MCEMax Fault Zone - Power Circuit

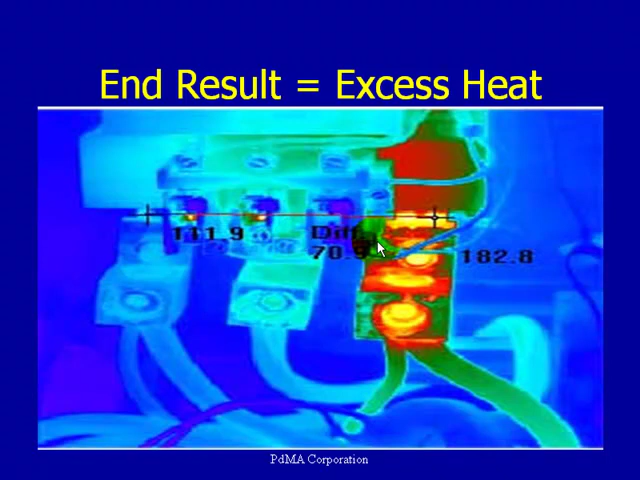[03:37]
Obviously, this is running much higher than the other two phases.
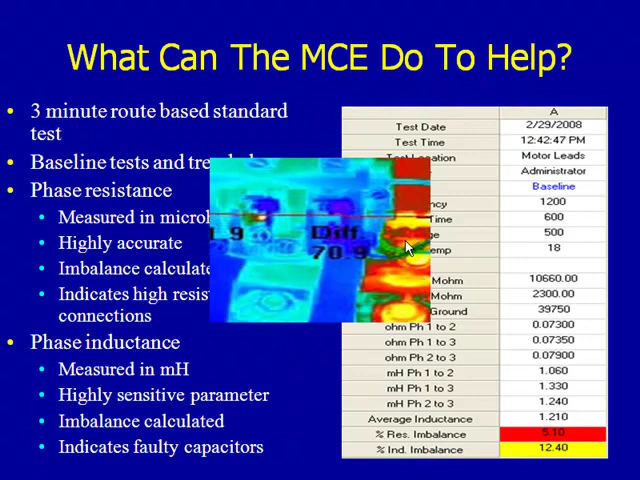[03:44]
Now, how can the MCE really help us here? What do we show you? Well, this is a three-minute standard test.